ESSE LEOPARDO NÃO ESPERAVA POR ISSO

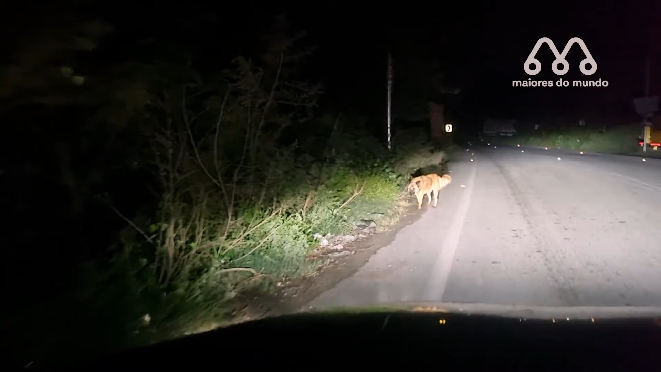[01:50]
Nesse caso uma pessoa que estava andando em uma estrada viu um momento incrível onde um leopardo atacou. O leopardo fez o ataque mas deve ter ficado
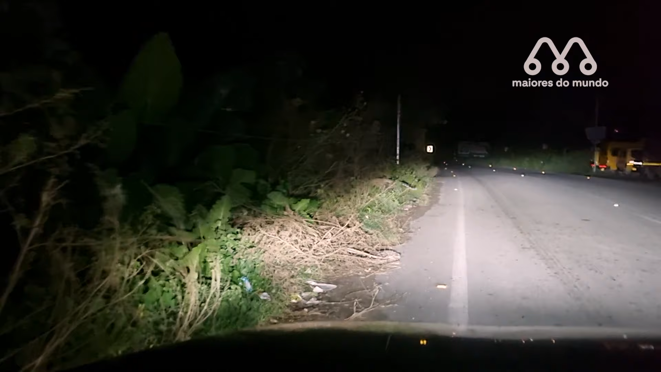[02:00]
com medo do carro e fugiu antes de capturar o cachorro que saiu correndo do local. Esse cachorro teve muita sorte de ter escapado desse ataque. E aí E aí E aí